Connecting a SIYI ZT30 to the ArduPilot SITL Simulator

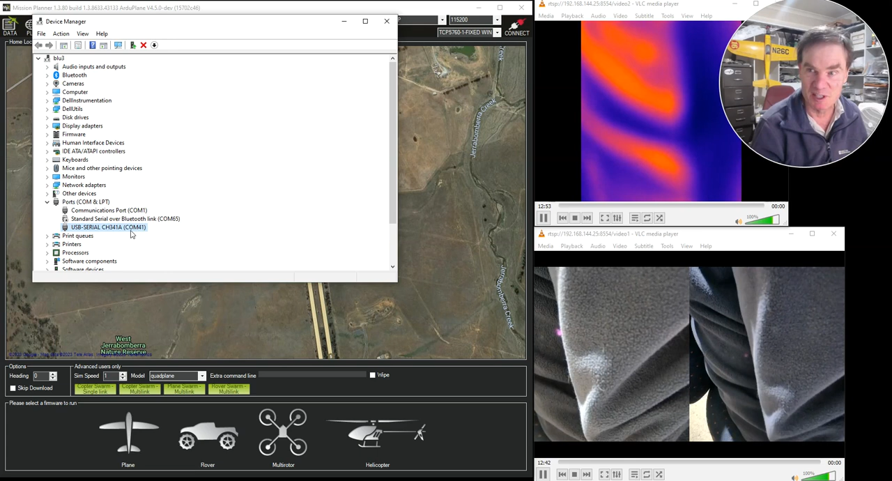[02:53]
You need to note down that number because you need that when we tell SIDL to connect to it. All right. So what we're going to do, and the number we need to put in is actually going to be one less than that. It's a little bit strange. So what we're going to do is put in minus minus serial two equals UART colon slash dev slash TTYS40.
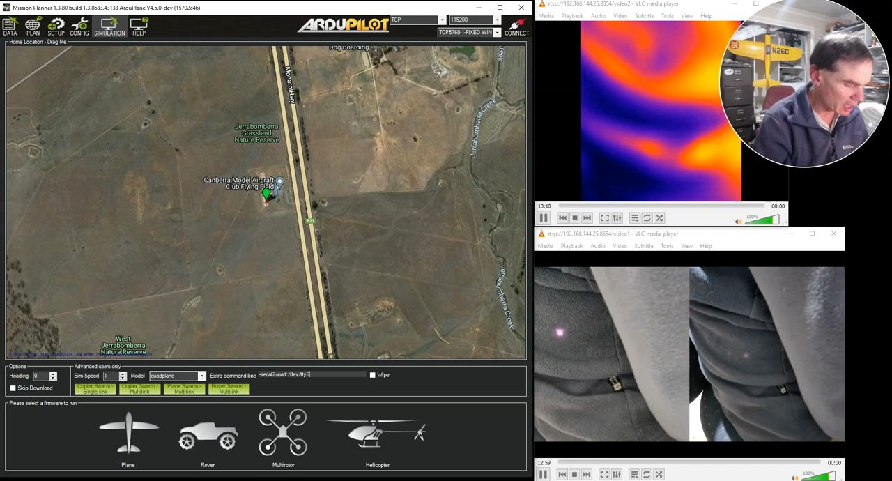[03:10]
Because remember that this was number 41. And so we have to put in number 40. So it might be a little bit hard to read in the video that says minus minus serial
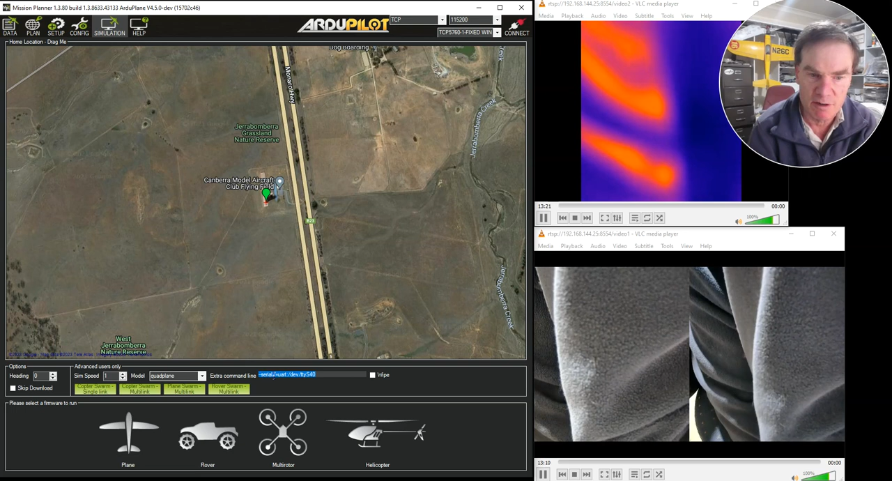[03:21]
two equals UART colon forward slash DEV forward slash TTYS40. And that connects to COM port 41. And it connects the serial two system in SIDL. So that's telemetry two in the simulator. Okay, so I'm going to now start that up. So I click on the plane to start the simulator. And I'm going to use the latest development version of the simulator.
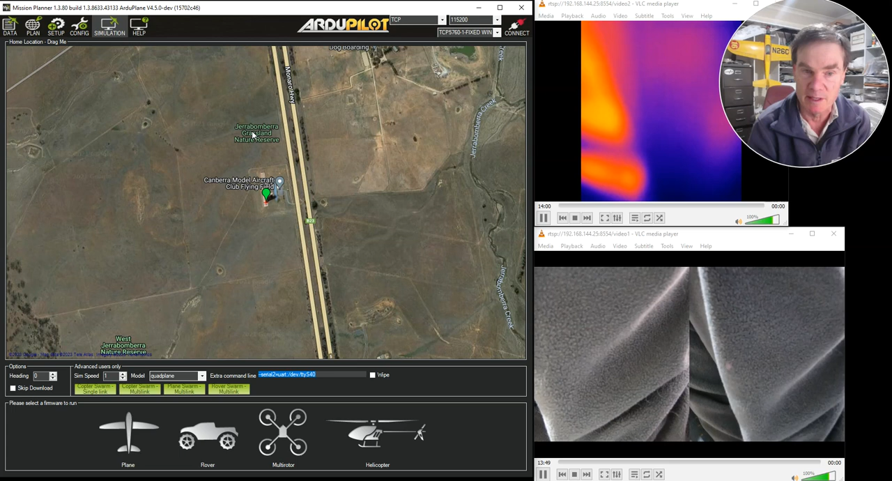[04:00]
So it's going to download that simulator from the RGPilot website. I'm using the latest development version because there's been some new features added by Randy McKay recently, which I want to test.